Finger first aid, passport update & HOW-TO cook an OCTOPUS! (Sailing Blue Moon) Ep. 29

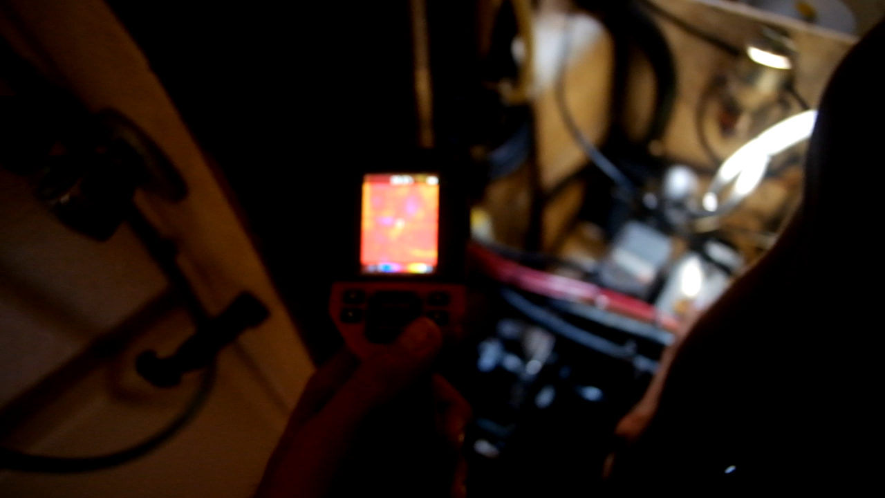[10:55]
So I've got this little gizmo here, it's an infrared gun, it's actually pretty flash.
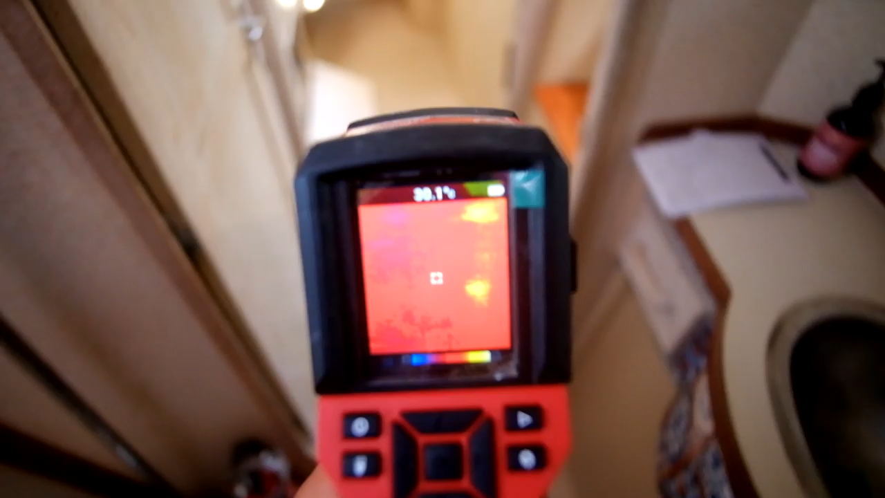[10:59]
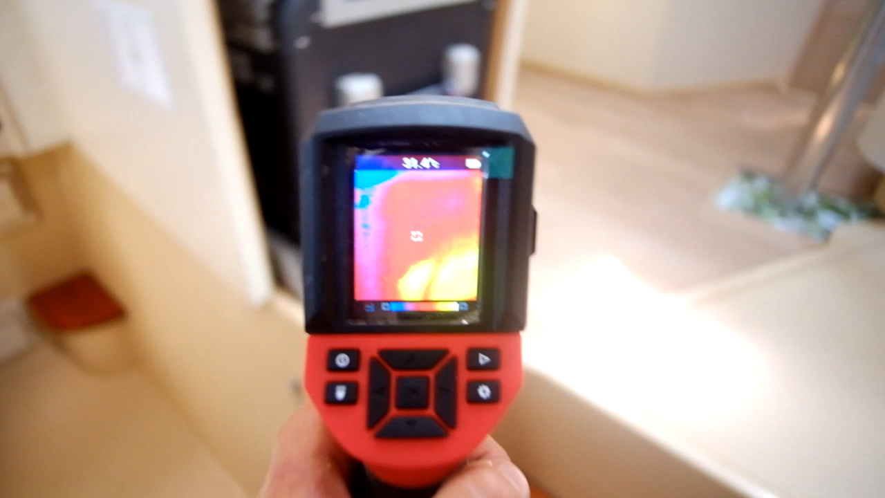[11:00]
It will read Lauren's temperature,
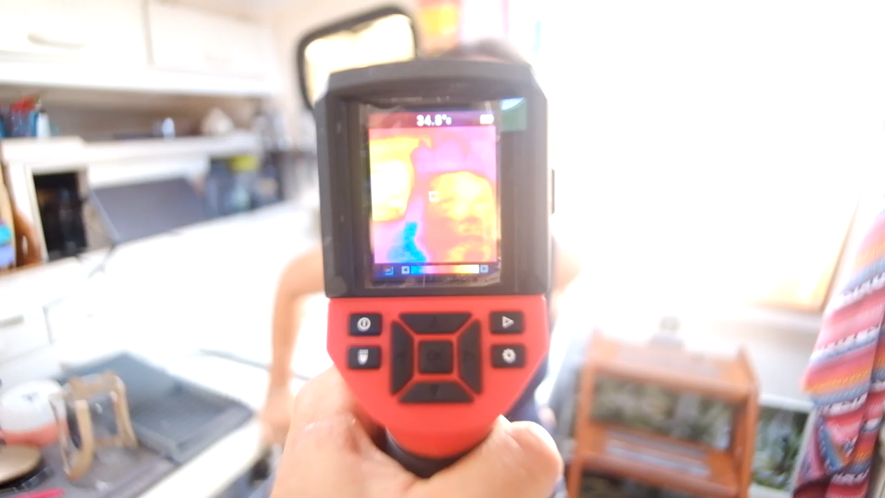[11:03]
34 degrees and I'd highly recommend buying one.
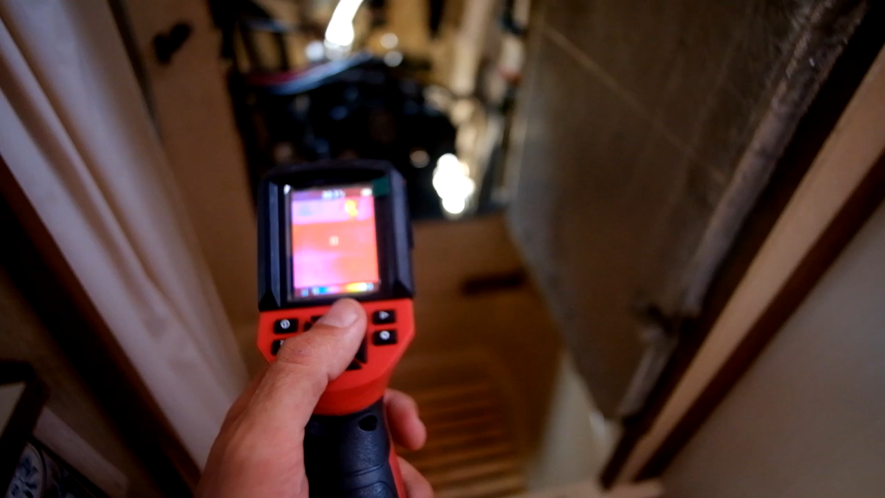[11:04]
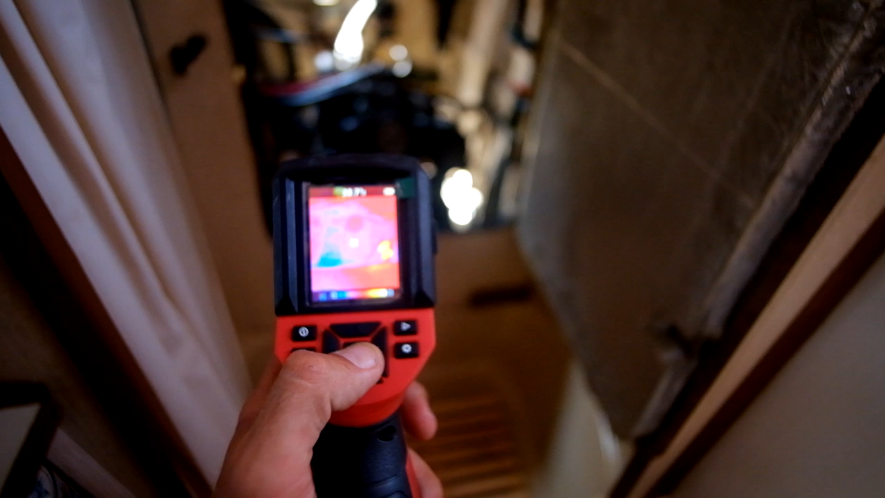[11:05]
Especially if you've got two engines in a catamaran you can see which one's
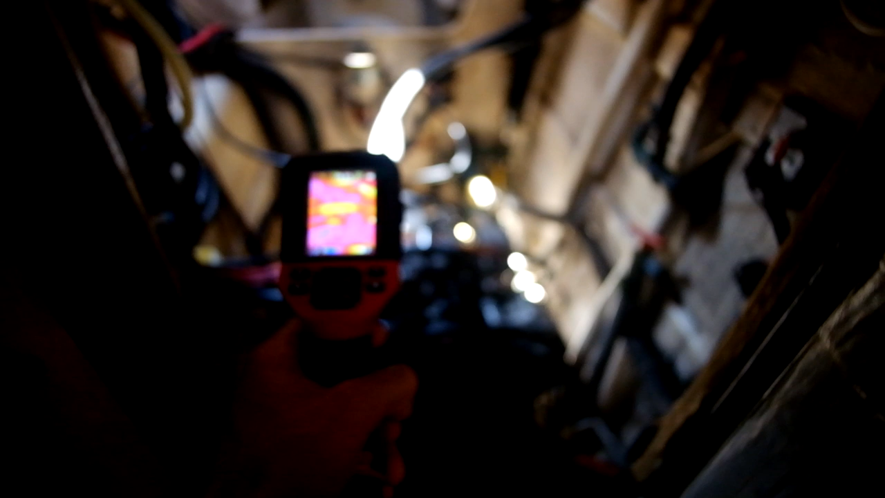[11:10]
running hotter than the other very very easily without having to use a thermometer or anything.
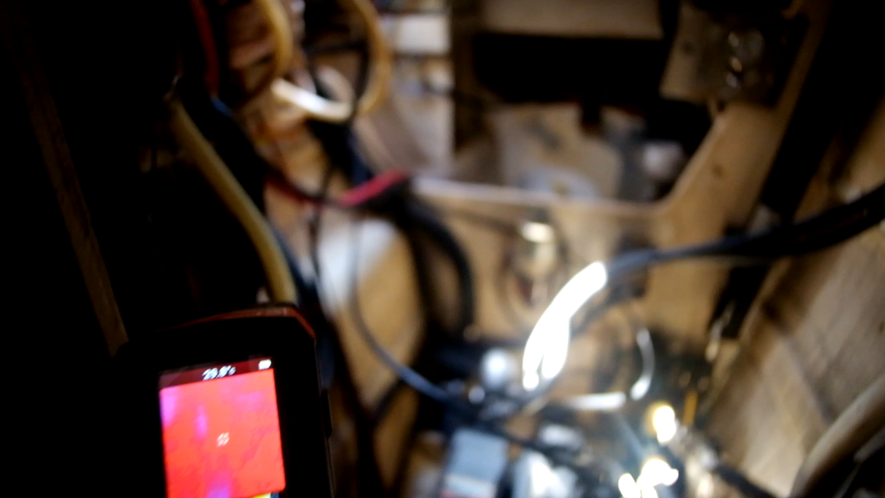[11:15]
But what I usually do,
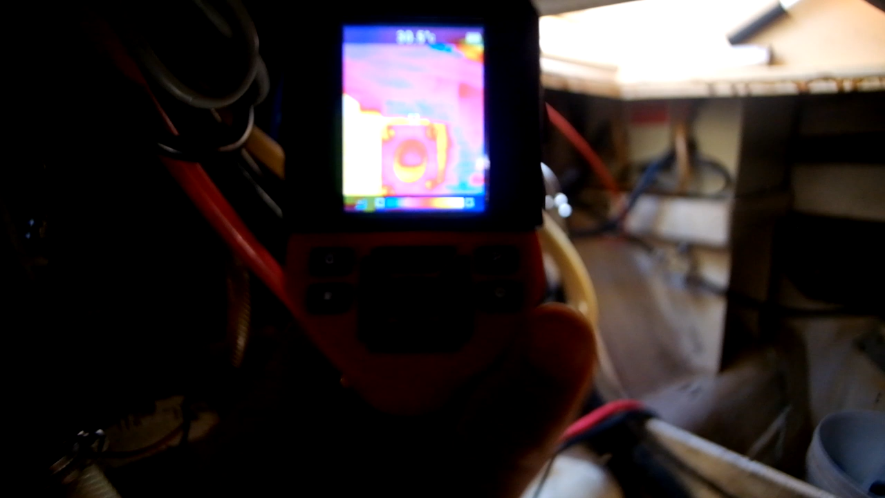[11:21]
especially after an oil change like this, I'll take a photo
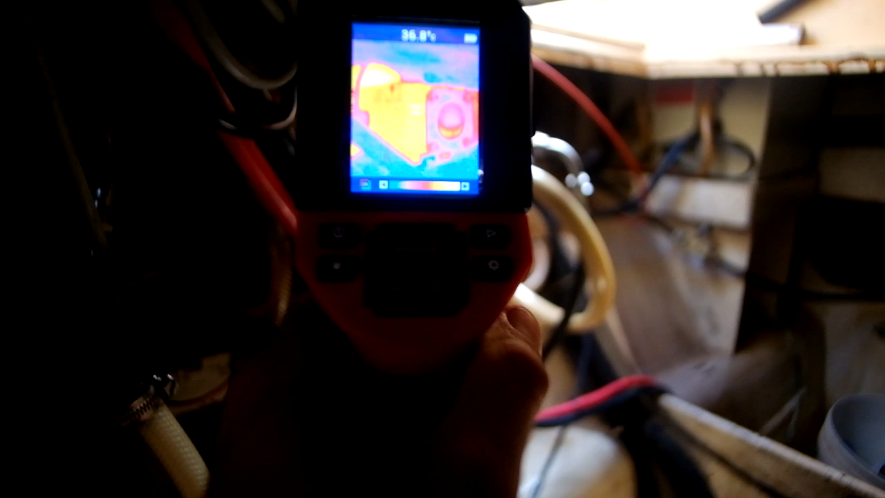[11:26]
On screen: spot 36.8°C
of what it's running at.
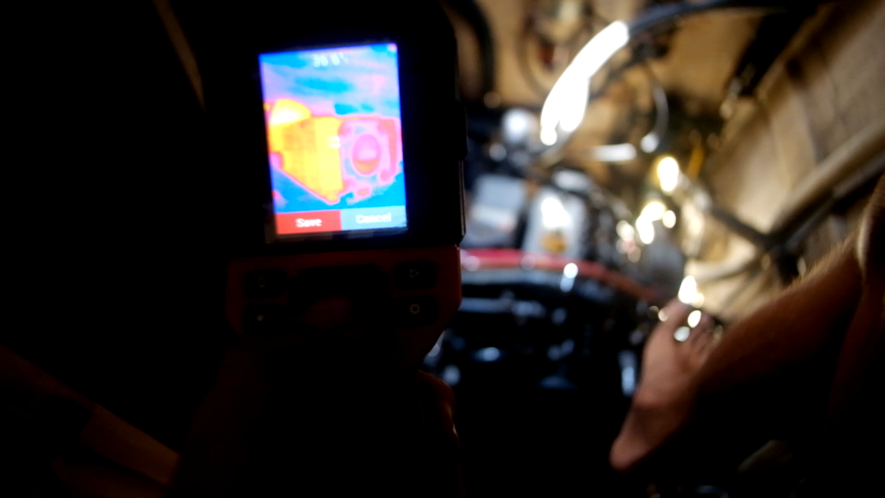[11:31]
Save that onto the SD card and then after,
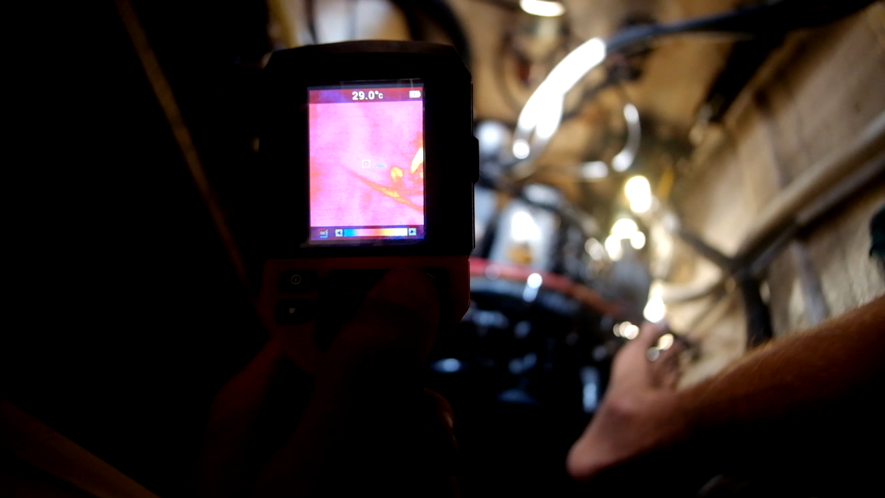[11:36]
On screen: spot 29.0°C
after say, two months of use I can see how warm
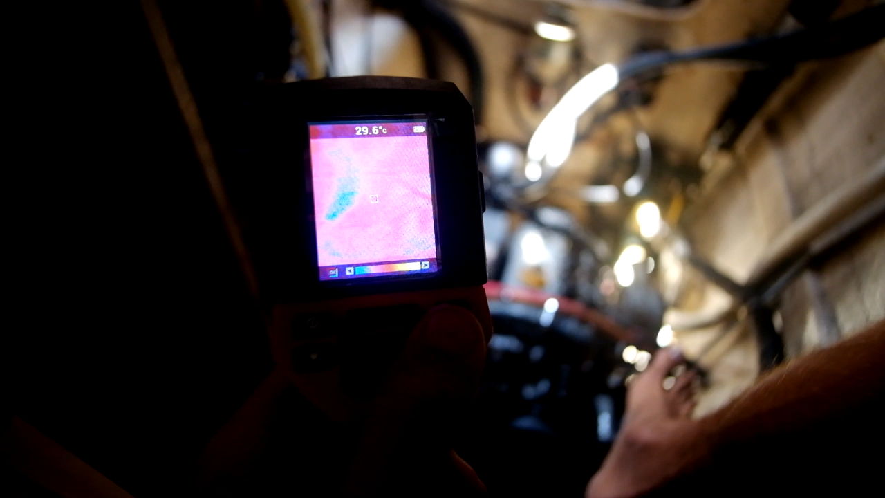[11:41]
On screen: spot 29.6°C
it's running compared to when it was first serviced.